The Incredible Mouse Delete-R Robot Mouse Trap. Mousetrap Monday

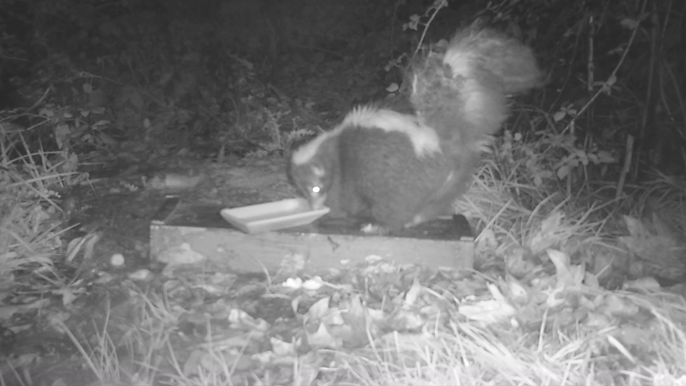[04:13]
Well, last night it was raining all night long, but that didn't stop the opossum from a feast. One after another, it would come back, grab a mouse or two, and then go in the bushes to gobble them down.